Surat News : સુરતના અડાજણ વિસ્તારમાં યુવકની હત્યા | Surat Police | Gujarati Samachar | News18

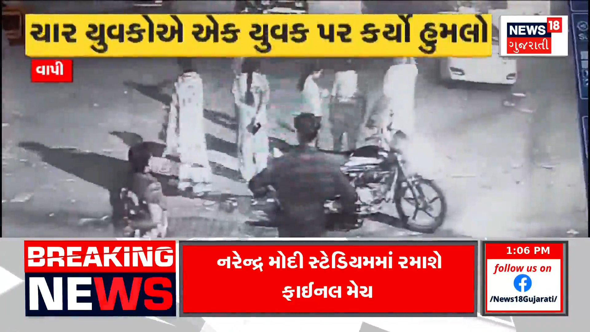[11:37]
પહેલા ઢીકા પાટુથી માર્યો, બાદમાં ધોકા વડે ધુલાઈ કરી. સીસીટીવીના આધારે વાપી પોલીસે હાથ ધરી જરૂરી કાર્યવાહી.